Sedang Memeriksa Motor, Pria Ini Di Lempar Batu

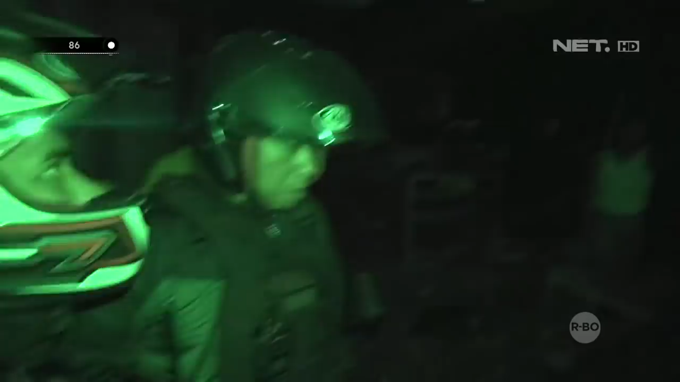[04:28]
Itu di atas itu ada lubang nggak? Oke, coba. Ada, Pak, di atas kosong, Pak.
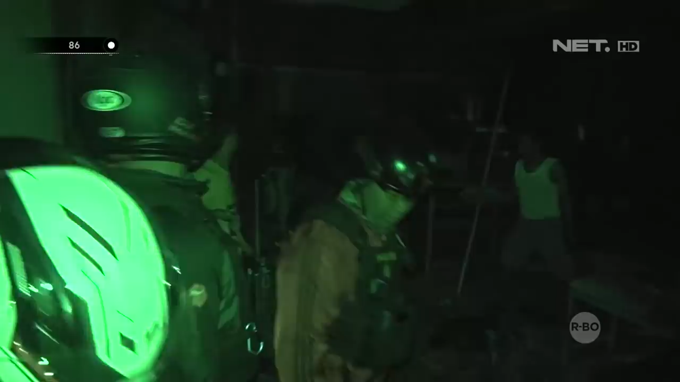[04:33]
Ya, oke, saya cari. Namun kami tidak menemukan kelompok yang melakukan keributan.
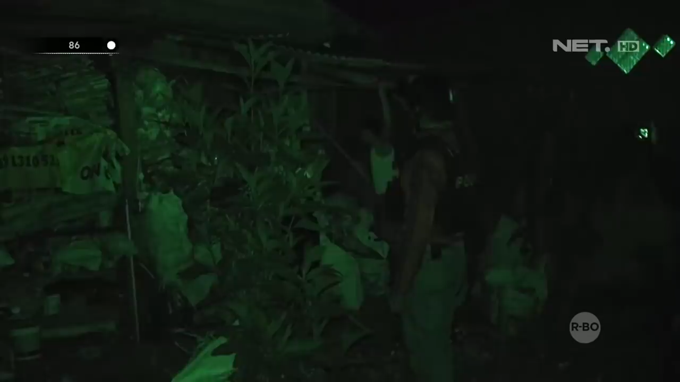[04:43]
Ada ya? Jalan.